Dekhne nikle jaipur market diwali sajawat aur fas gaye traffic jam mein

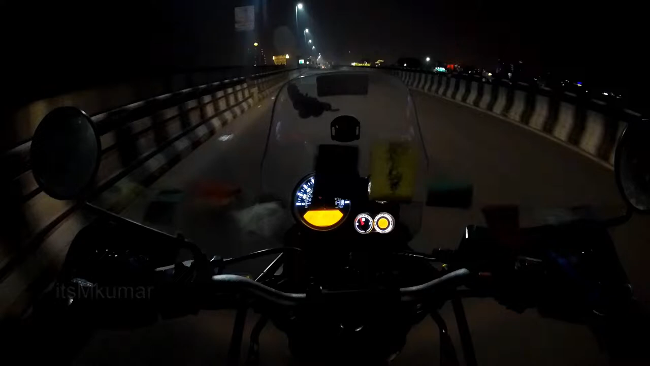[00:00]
नमस्कार, कैसे हैं आप सभी। लद्दाख राइड के बाद फिर से एक बार स्वागत है आपका मोटो व्लॉग के अंदर। और आज जैसा कि आप मेरे आसपास की रोशनी देख के समझ गए होंगे कि क्या है माहौल,
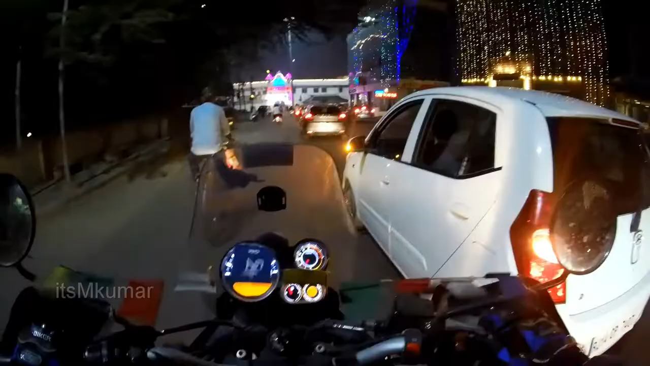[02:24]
तो ये है इस समय हम MI रोड के ऊपर, और यहाँ पे ये है ओम टावर,
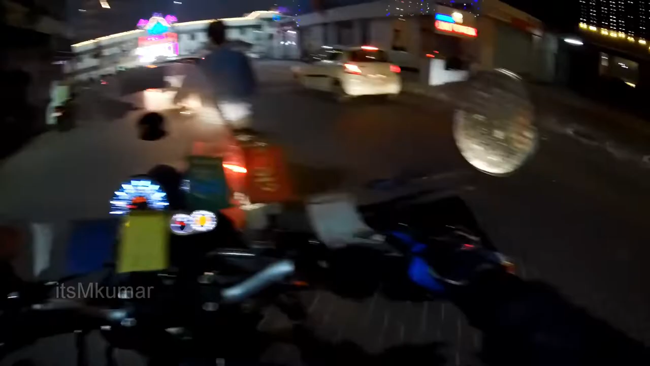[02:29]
और सामने है वो ओहो MI रोड पे भी थोड़े बहुत ट्रैफिक तो लग रहा है, और बच्चे थोड़े से
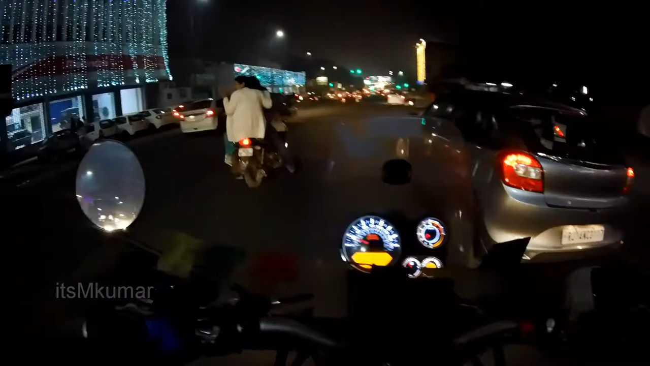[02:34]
अजीबोगरीब ढंग से चला रहे हैं, थोड़ा सा ध्यान रखना पड़ेगा।
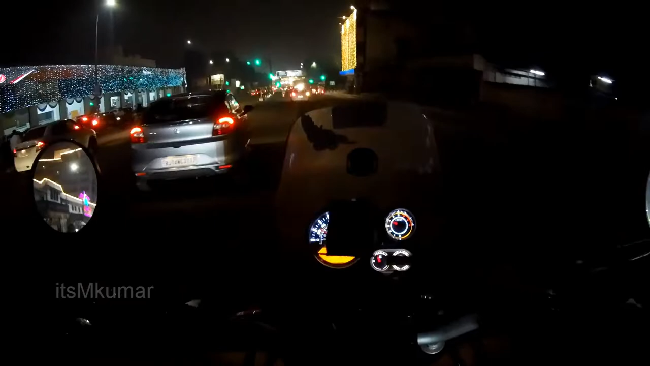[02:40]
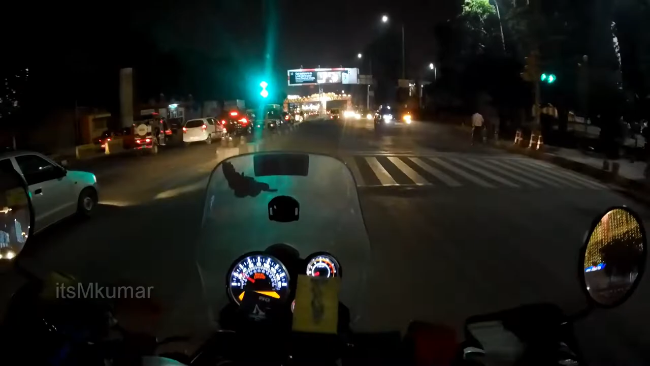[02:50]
यार यहाँ तो वन वे रहता है, ये क्या कैसे आ रहे हैं ये। ओके, अच्छा वन वे का टाइमिंग का शायद चेंज हो गया होगा कुछ।
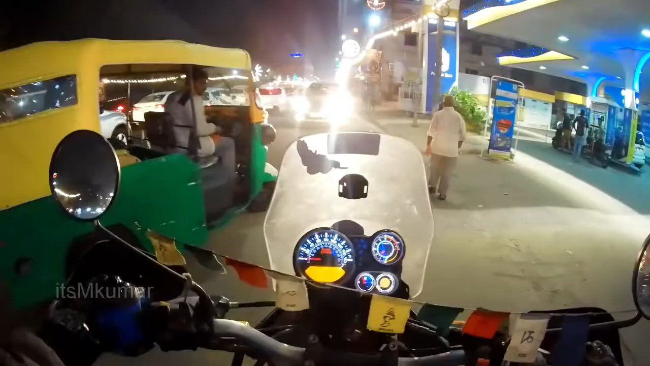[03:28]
ओके, आगे जाम है, हमें यहीं से निकलना पड़ेगा और दूसरी साइड से आना पड़ेगा
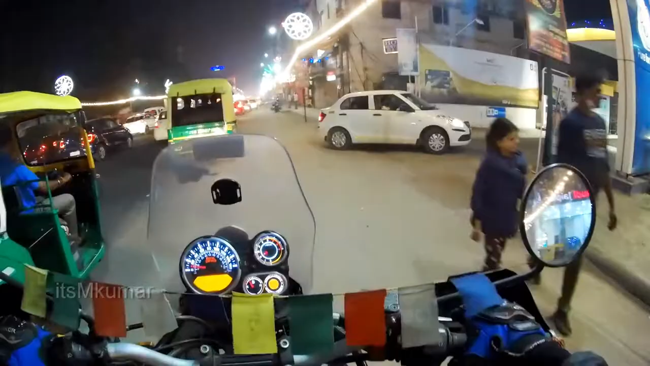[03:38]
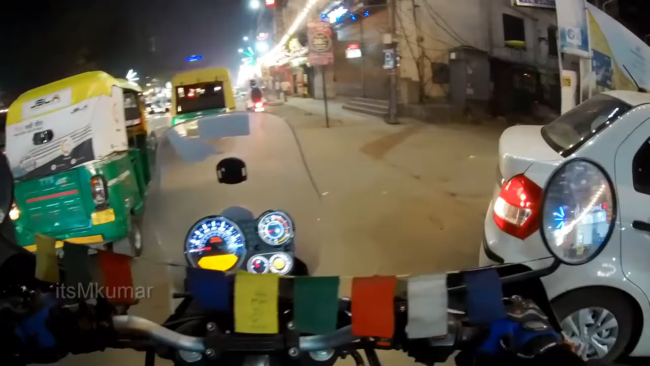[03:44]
क्योंकि यहाँ पे अगर हम फंस गए तो फिर हमारा घूमना मुश्किल हो जाएगा।
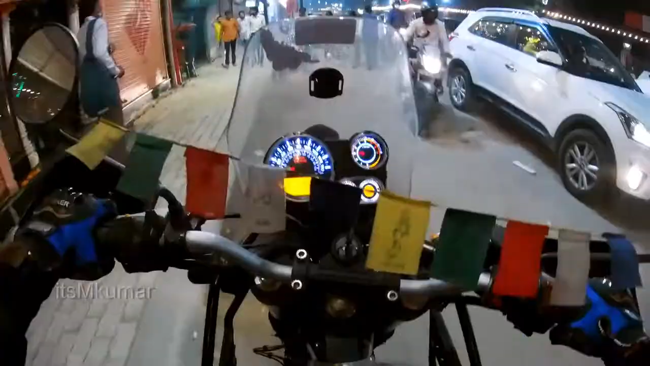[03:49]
ये क्या हो रहा है,
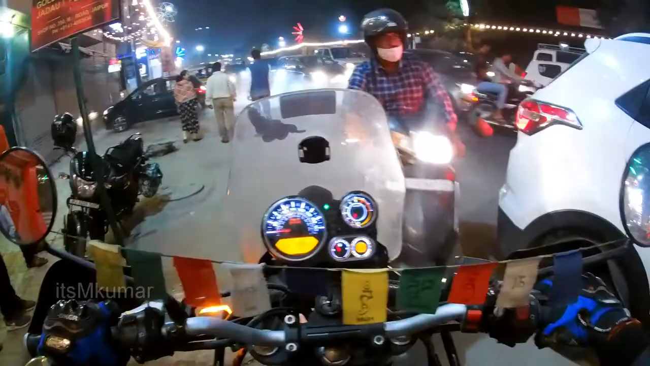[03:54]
आराम से,
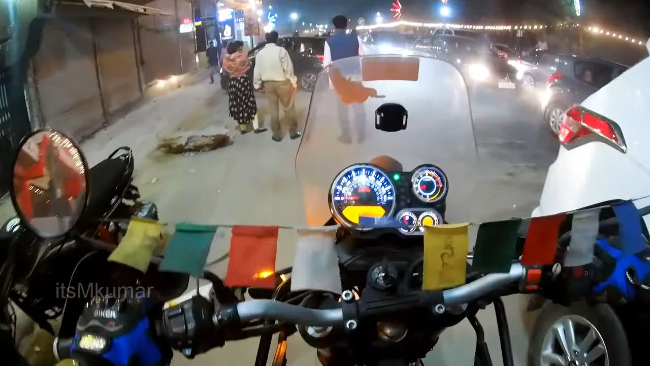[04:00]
यहाँ ये क्या चल रहा है, इतनी डेंजरस ड्राइविंग चल रही है यहाँ पे।
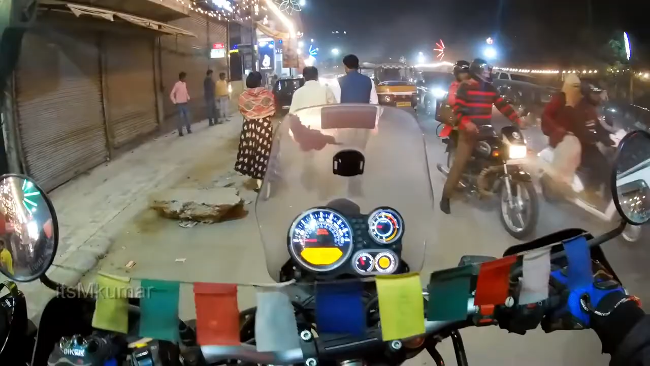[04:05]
यहाँ पे सब फंस चुके हैं इस समय।
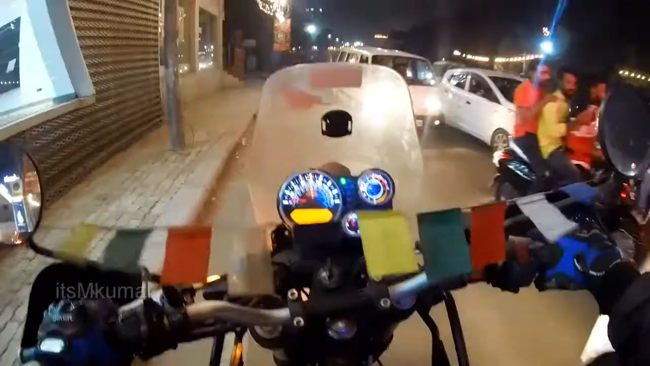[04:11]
तो ये रहा पहला अनुभव यहाँ पे फुल जाम।
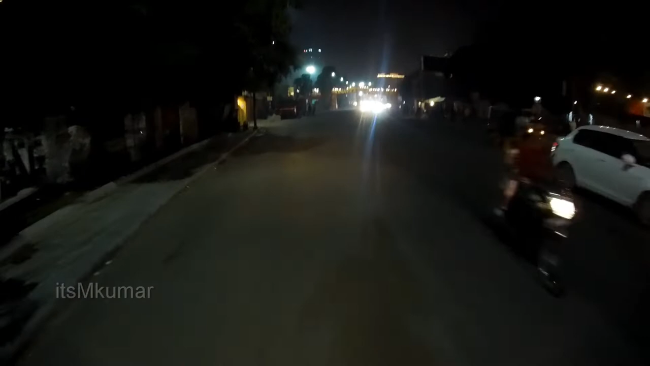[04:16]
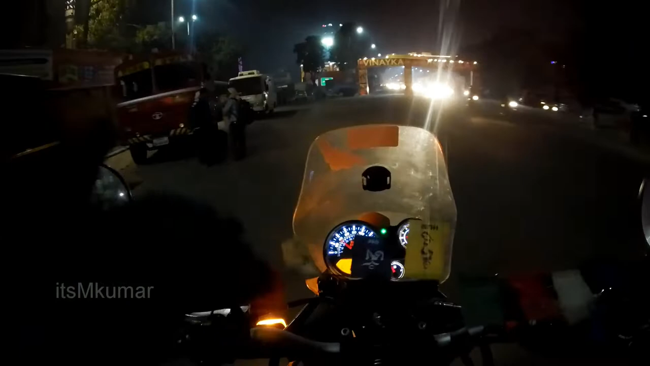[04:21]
तो यहाँ ये रास्ता बंद कर रखा है, इधर से जा नहीं सकते। तो हमारे रोशनी देखने का जो पहला प्लान है वो फेल हो चुका है बुरी तरह से, और अब हम चलते हैं दूसरे प्लान की ओर
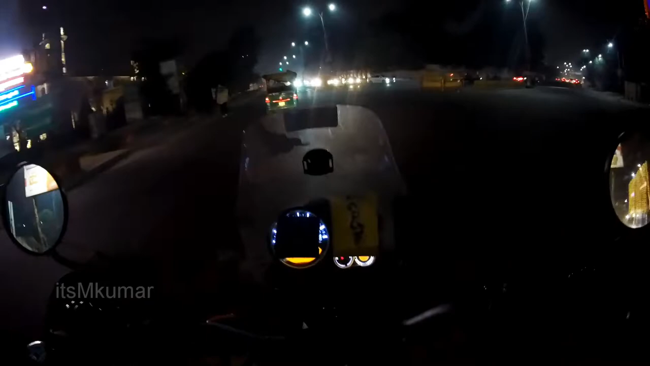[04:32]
क्योंकि यहाँ से सिटी में जाना अभी ऑलमोस्ट इम्पॉसिबल सा हो रखा है क्योंकि यहाँ है ट्रैफिक बहुत ही ज़्यादा। तो हम एक काम करते हैं, आपको सीधा ले चलते हैं JLN मार्ग की ओर।
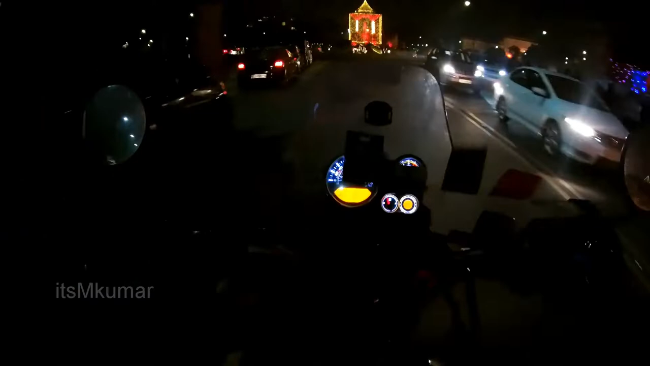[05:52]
जी हाँ, तो ये है स्टेचू सर्किल। स्टेचू सर्किल पे आप देख सकते हैं काफ़ी मीडियम सी यहाँ पे सजावट है, मध्यम मध्यम सी, अच्छा लग रहा है।